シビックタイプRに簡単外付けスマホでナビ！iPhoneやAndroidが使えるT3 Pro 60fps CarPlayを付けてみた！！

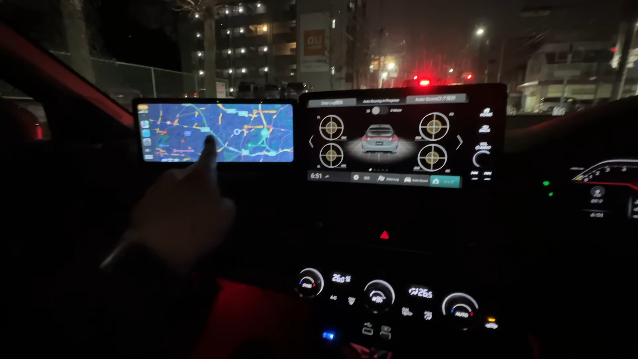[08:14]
るお値段ねあの下の url 皆さんクリックしてくださいねいやこれはいいわ本題みたいだわ ねえ
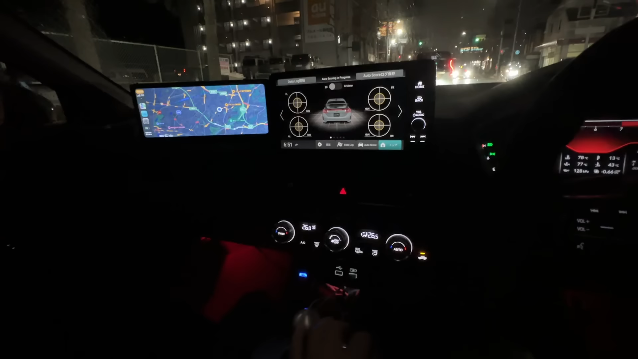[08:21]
夜間のイルミネ
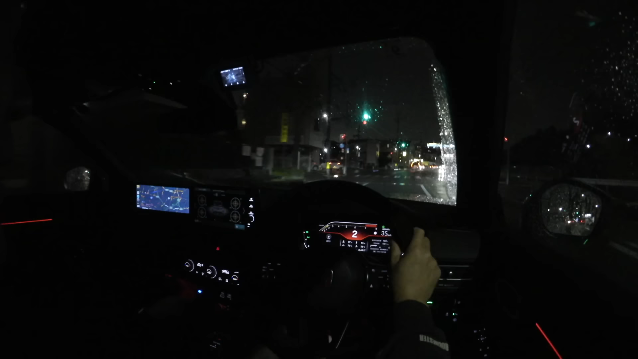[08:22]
ーションはこんな感じですどうでしょうかでもちょっと ちょっとあれやな明るいな
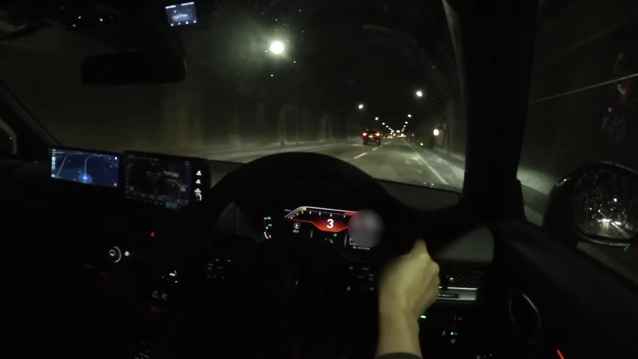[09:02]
なんかナビをねこう2画面出せるっていうのはすごい広角で見る地図と近くで見る地図 その2つに分けて使うっていうのがなんかねすごいあのいいと思いました今運転しててでこれも結構角度を変えられるんでこの運転席側にこの画面を寄せてすることができますよししかしタイプあるこれ運転が楽しいてしゃーない